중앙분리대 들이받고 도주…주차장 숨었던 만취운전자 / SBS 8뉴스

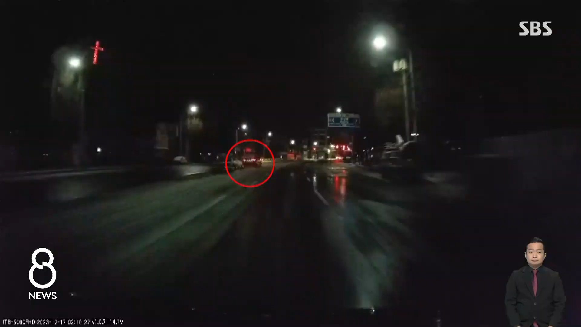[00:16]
중앙분리대를 들이받은 승용차 한 대가 도로 중간에 멈춰서 있습니다. 경찰차가 다가오자 갑자기 속도를 내더니 달아나기 시작합니다.
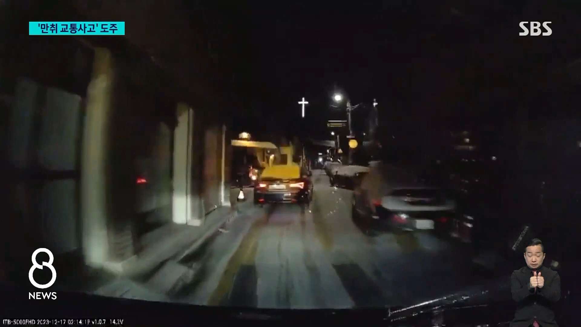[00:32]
A 씨는 사고 직후 달아나 900m 정도 떨어진 주택가 주차장에 숨었지만 뒤쫓아온 경찰에 붙잡혔습니다.